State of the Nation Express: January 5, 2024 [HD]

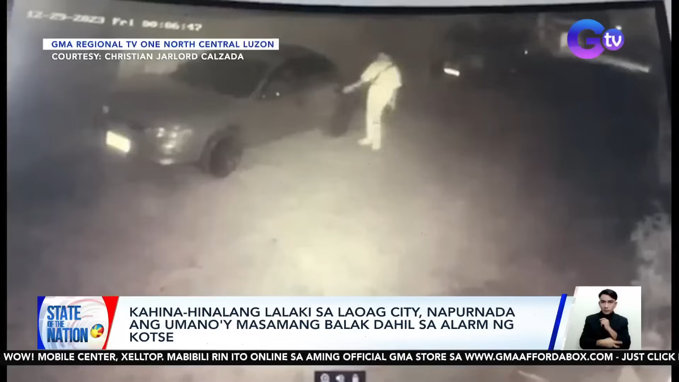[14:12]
Kitang-kitang naglalakad ang lalaki. Sinubukan niyang buksan ang pinto. Nagsasakyan. Pero biglang umalingaungaw ang car alarm. Kumaripas ng takbo ang lalaki. Inimbestigan na ng pulis siya ang insidente.